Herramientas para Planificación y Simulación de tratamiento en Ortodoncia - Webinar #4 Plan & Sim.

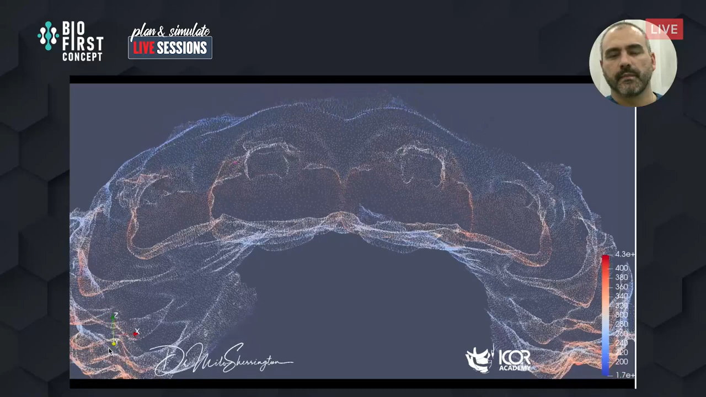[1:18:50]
estos puntos no es posible generar una superficie con ellos por lo cual los puntos son unidos para generar una malla de triángulos o facetas
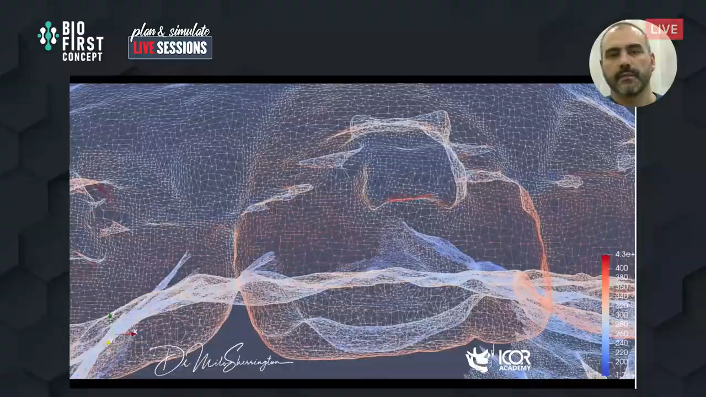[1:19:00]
y con estas facetas ya se puede
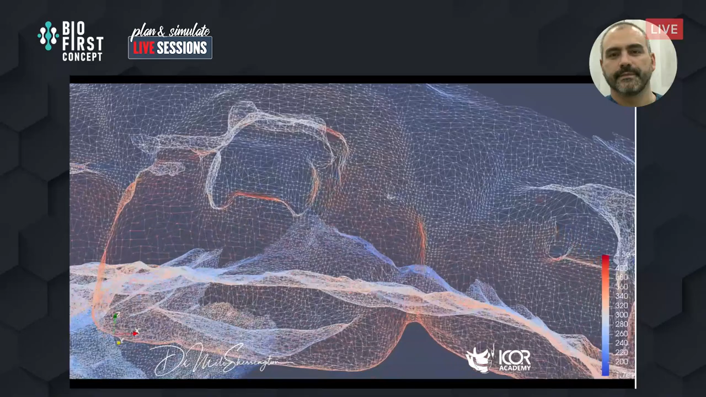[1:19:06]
conseguir la superficie digital propiamente tal dependiendo de la resolución del escáner estas facetas serán más grandes o más pequeñas